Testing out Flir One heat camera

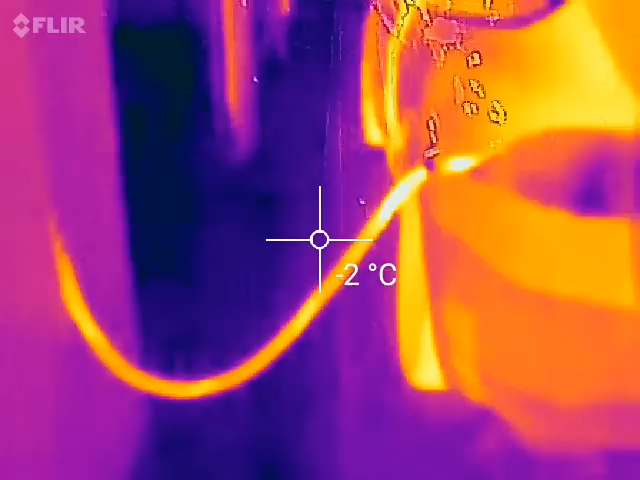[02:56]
On screen: spot -2°C
I never really see the world from this perspective before. 30.
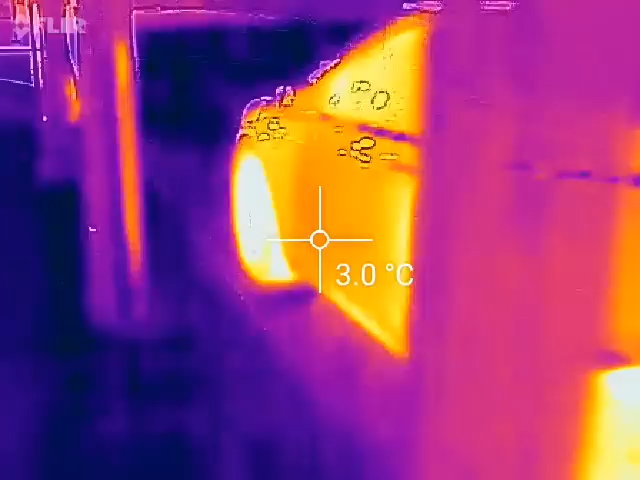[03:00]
On screen: spot 3.0°C
And look here. Oh we have some leakage of hot air.
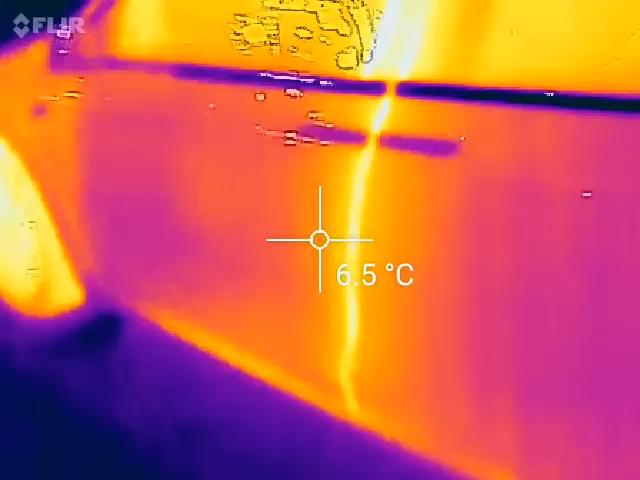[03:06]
On screen: spot 6.5°C
But actually it's just that I haven't shut the door properly. See if I shut it.
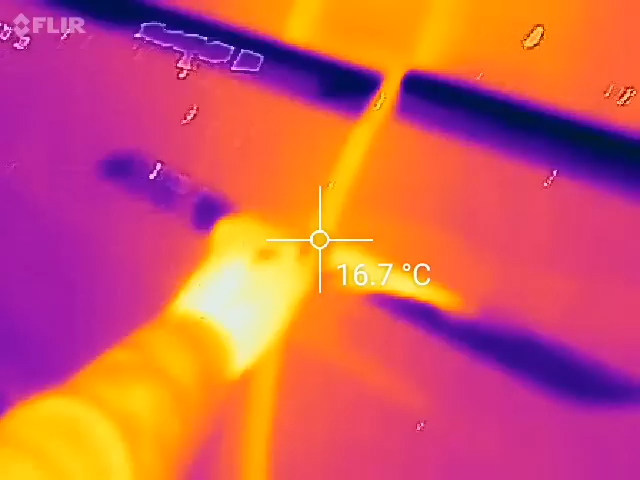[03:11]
On screen: spot 16.7°C
If I push it shut the door. Then you know that that leakage should stop soon. Yeah but then I kind of stop the heater. So I want to keep the heat running. So let's open the door again.
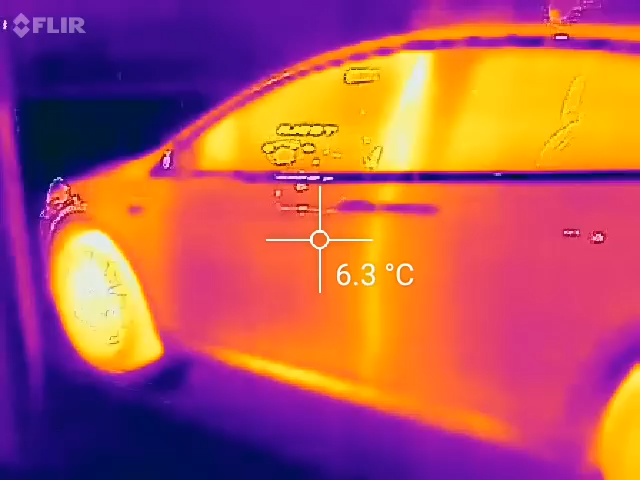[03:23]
On screen: spot 6.3°C
Open door. Voila.
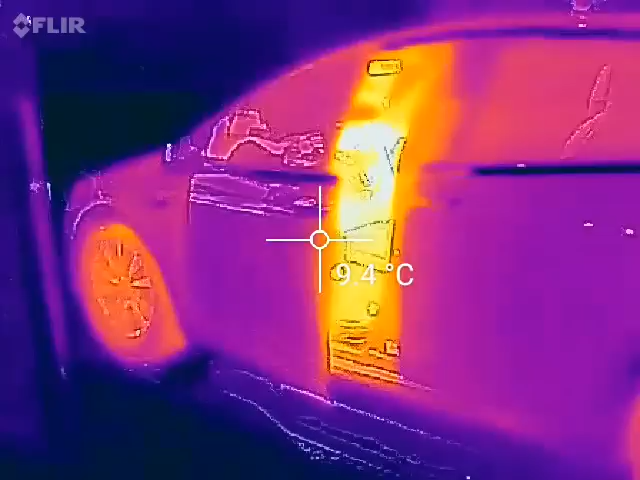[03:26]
Lots of heat just pour out. But listen. Let's do that trick again. Almost close it. But let's see.
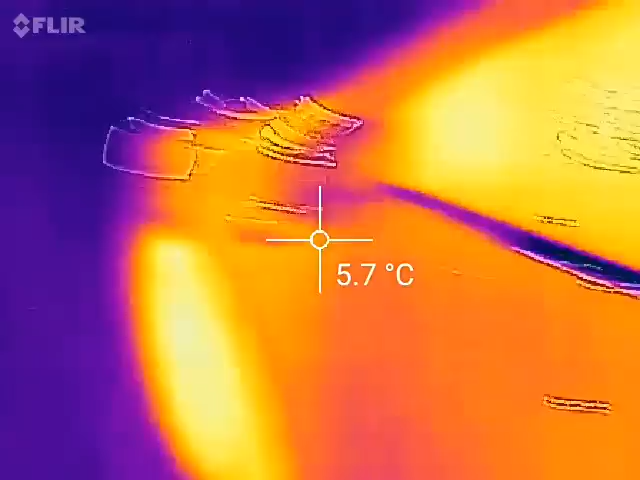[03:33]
On screen: spot 5.7°C
So if you want to know where the other guys supercharged. This cable is kind of cold right?
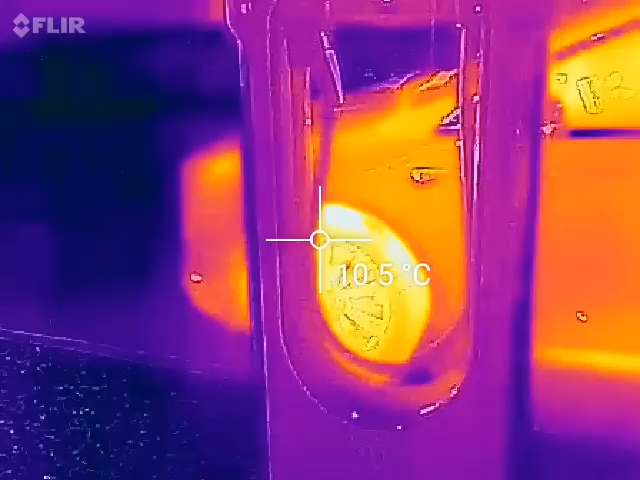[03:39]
What about this one? Uh oh.
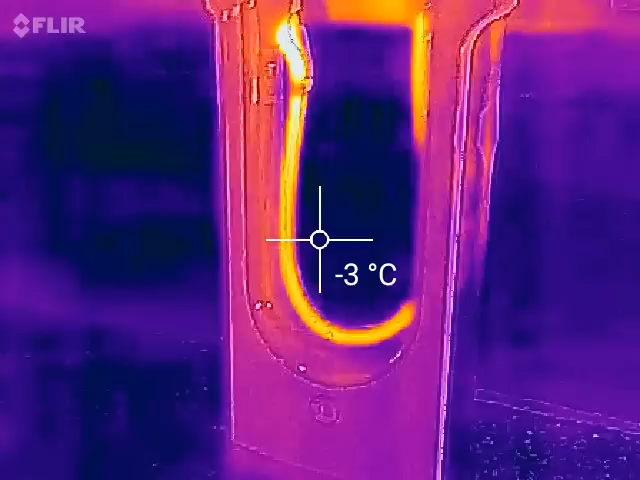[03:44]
On screen: spot -3°C
Someone just charged over here. And left right now. Let me see. What about over there?
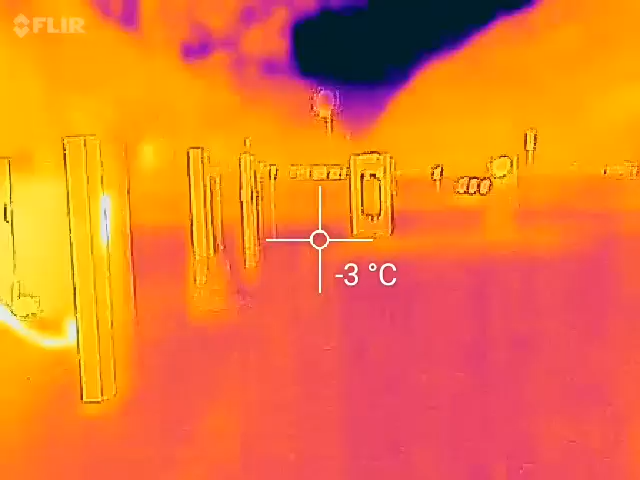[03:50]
On screen: spot -3°C
Which one is it? That they used? Whoa. Why is the color all crazy now?
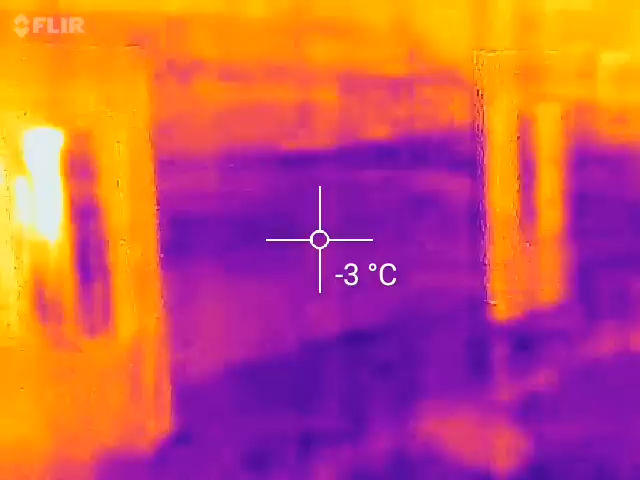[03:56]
On screen: spot -3°C
So you see they haven't used that one. No they haven't used this one. But did they use this one? Oh yes they did.
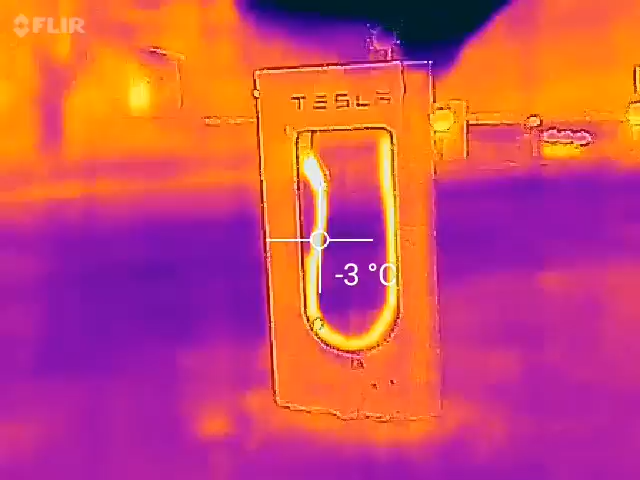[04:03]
On screen: spot -3°C
It's still kind of warm. Yeah. I wonder if if someone peed over here.
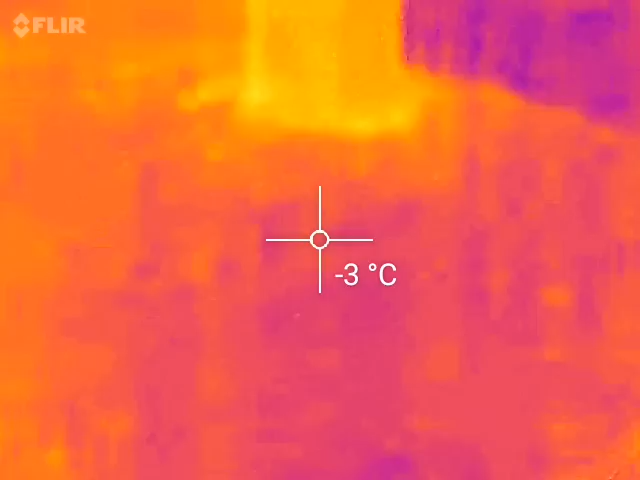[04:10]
On screen: spot -3°C
We would also see it. Let me see. Yeah.
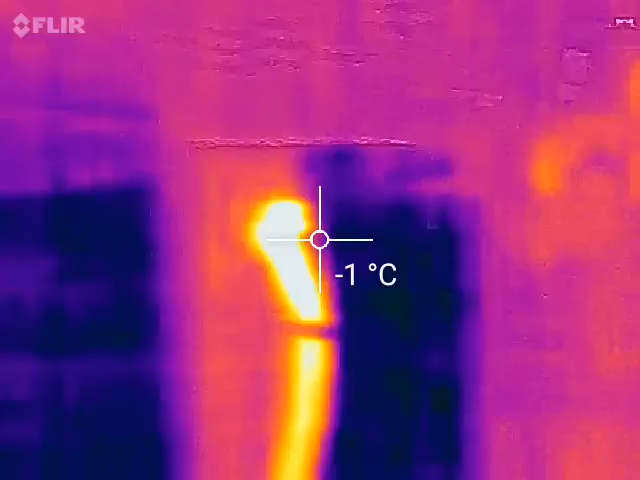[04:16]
On screen: spot -1°C
Or you know if there's like some animals up in the woods. We'll also kind of see it. I guess we don't.
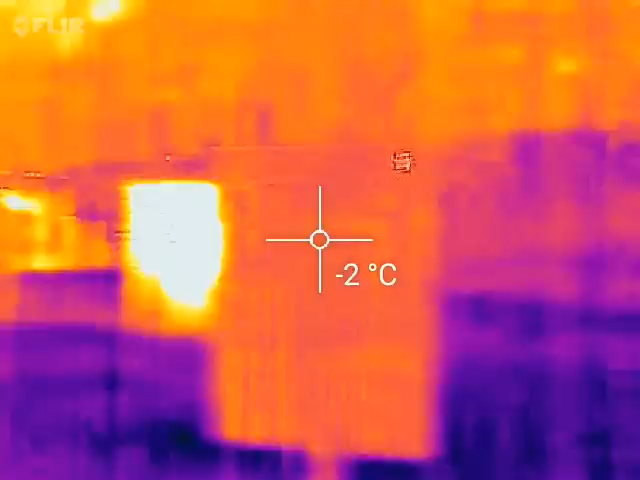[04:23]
On screen: spot -2°C
Yeah. Wow. The trailer looks kind of hot. It is. Yeah.
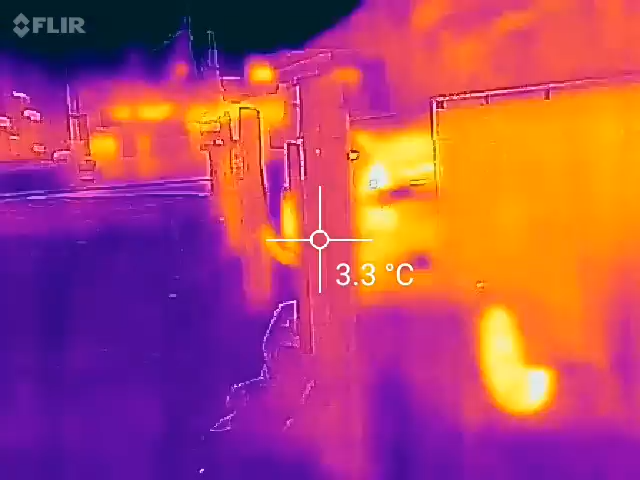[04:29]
On screen: spot 3.3°C
And let's see. I'm gonna go inside the car. Take a look.
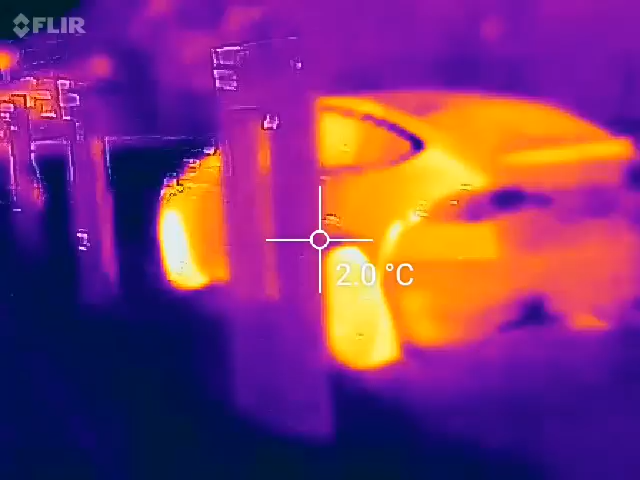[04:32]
On screen: spot 2.0°C
How it looks like in the car. So. Oh look here.
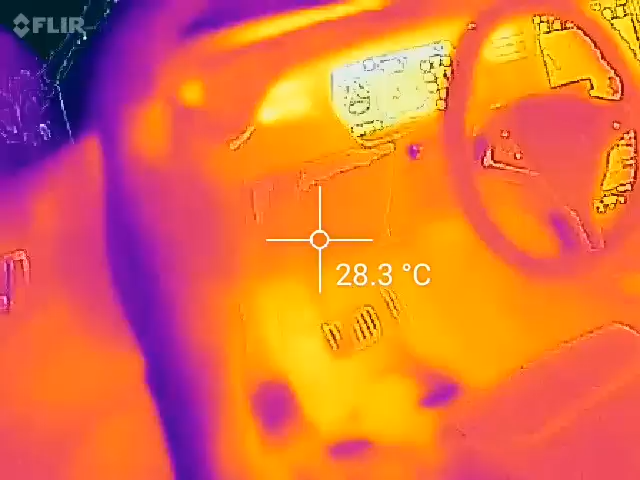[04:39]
On screen: spot 28.3°C
The footwell is hot. Oh 34 degrees. What? What music? No stop. Okay.
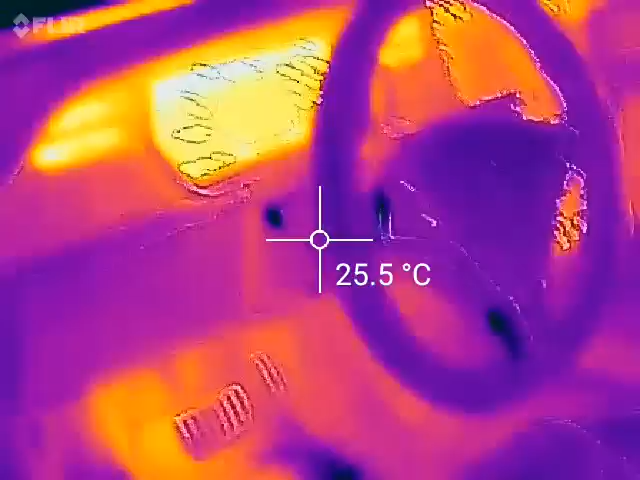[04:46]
On screen: spot 25.5°C
The screen is kind of hot. And you see the air vents there.
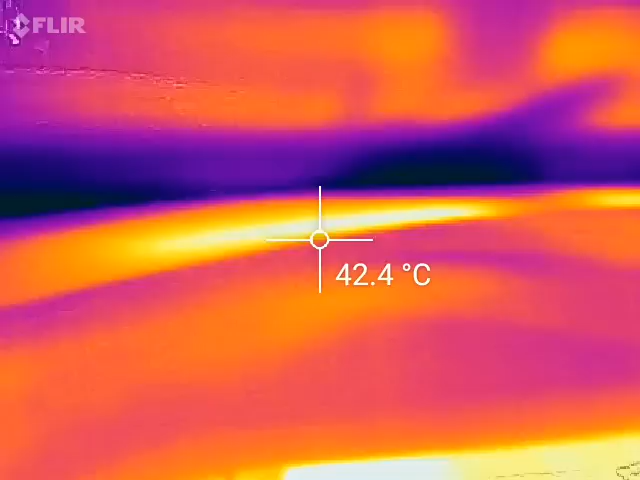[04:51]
On screen: spot 42.4°C
It blows hot air towards the window also. Let me see. See if you see here.
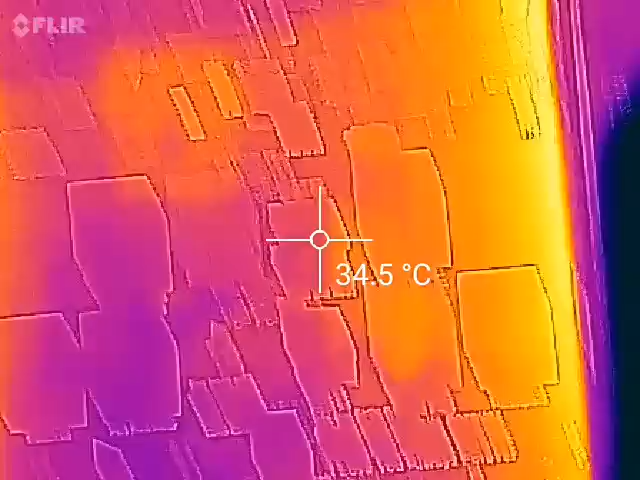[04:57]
On screen: spot 34.5°C
Front. Huh. Even though.
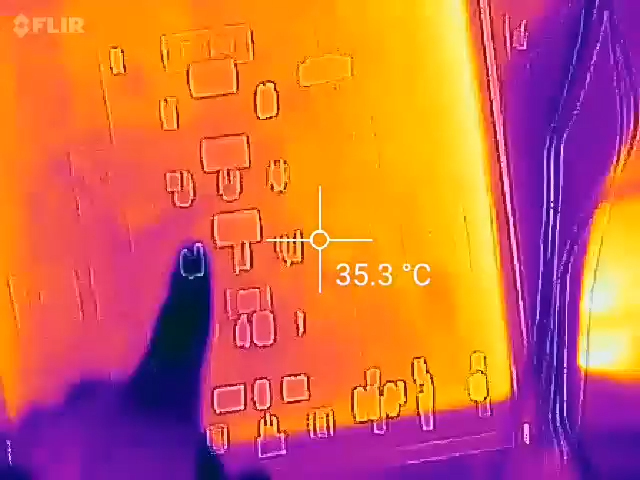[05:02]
On screen: spot 35.3°C
Oh you can actually see it here. Yeah. It's like a hybrid picture. It takes real camera picture plus the heating area. This one.
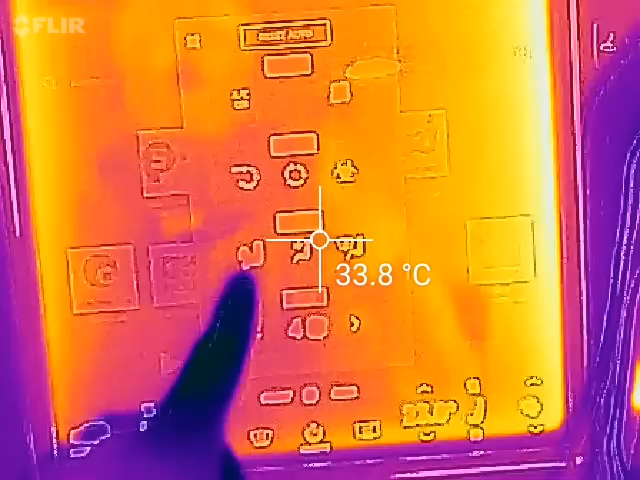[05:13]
On screen: spot 33.8°C
It actually says only air to the feet. But you still get some air to the window regardless. So if I switch now I'm gonna only blow air through the windows. Now see what happens. Increase the temperature. Oh the temperature rises. Oh yes. Wow. This is so cool. I can play with this all day. Look in the footwell.
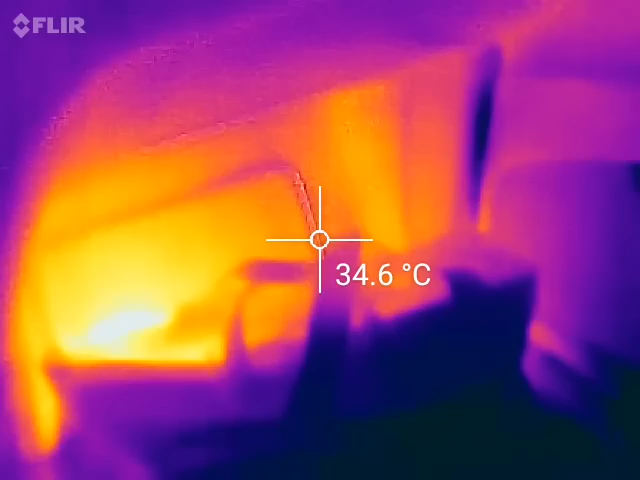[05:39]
On screen: spot 34.6°C
Oh it's so hot in the football. Shoot 44 degrees Celsius. What? Yeah. The screen is also hot. And there you see.